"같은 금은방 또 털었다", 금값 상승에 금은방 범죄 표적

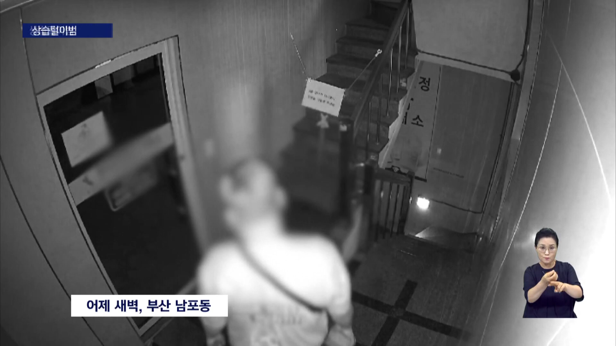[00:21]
문앞을 서성거리던 한 남성이 출입문에 벽돌을 던집니다. 유리로 된 출입문을 부수고